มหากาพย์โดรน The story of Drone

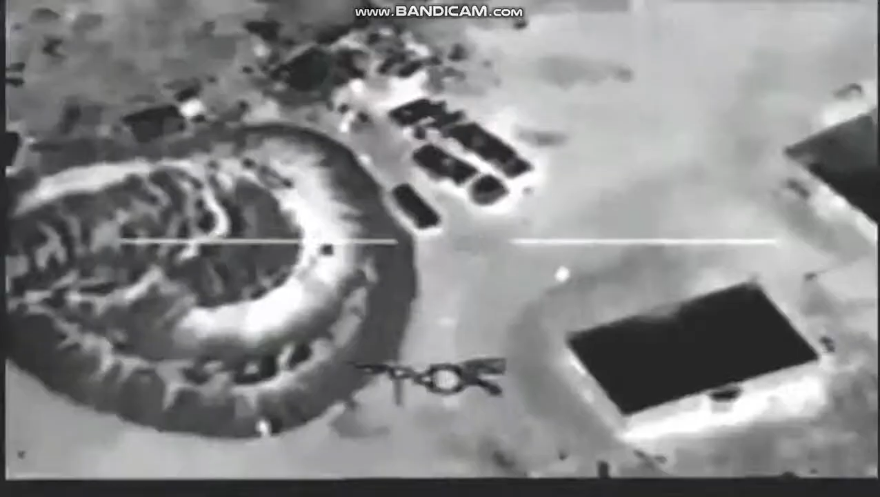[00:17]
Predator is an unmanned aerial vehicle, or UAV.
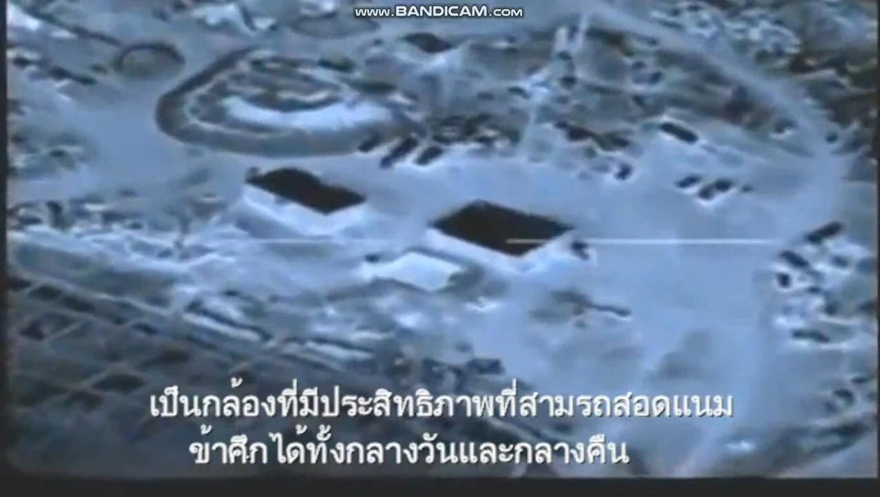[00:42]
Its powerful cameras can spy on enemies day or night,
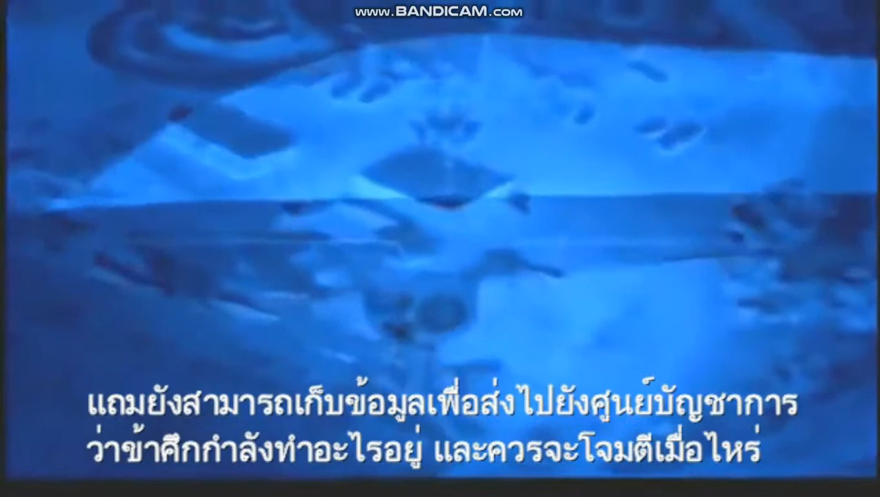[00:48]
and this visual information can tell commanders where the enemy is located and when to send in strike planes to attack.
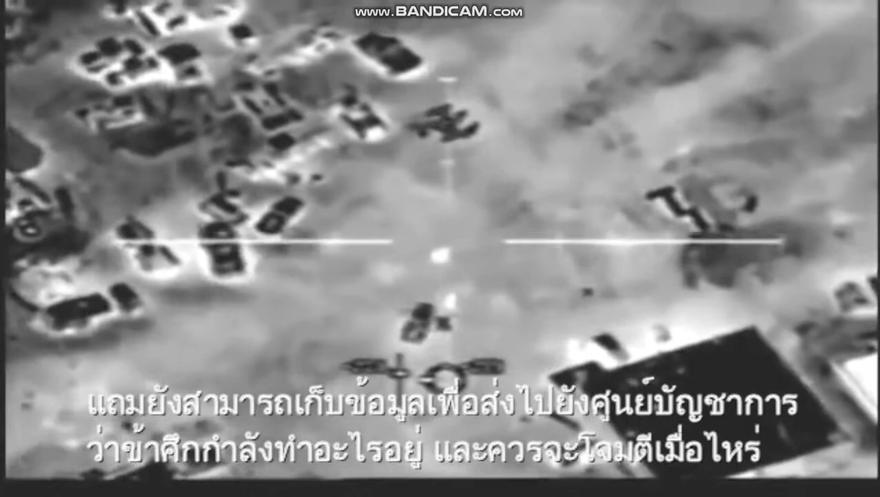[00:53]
More people clear to engage all of us.
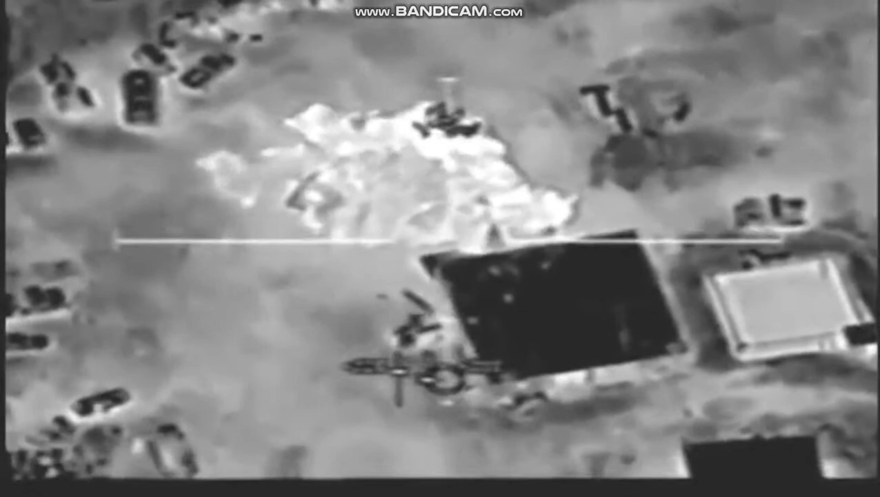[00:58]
Its own missiles have destroyed critical targets in Afghanistan and Yemen, making Predator the UAV star.